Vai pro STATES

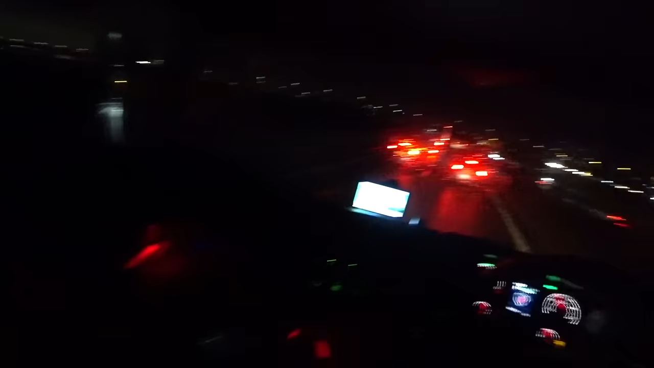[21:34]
Aqui pegar a faixa do meio ali já pra mim chegando
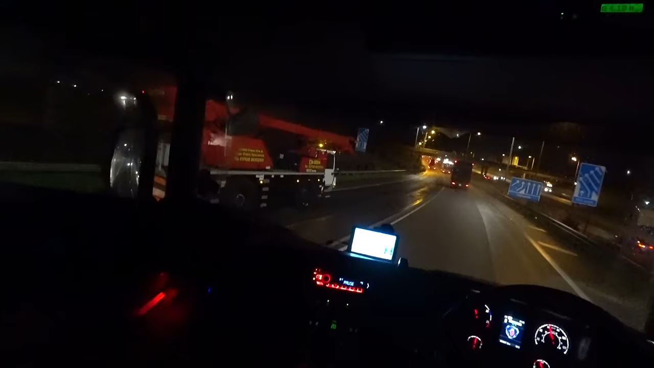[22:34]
Aí já daqui uns dias vocês vão ver aqui o que a gente mudou. E sei lá, futuramente aí eu vou falar aí o que aconteceu, o que não aconteceu. Deixar esse cara entrar aqui, porque senão ele vai me atrapalhar e eu vou atrapalhar ele. Já dá o espaço pro cara. Rodovia M25, direção norte, vamos subindo até ela.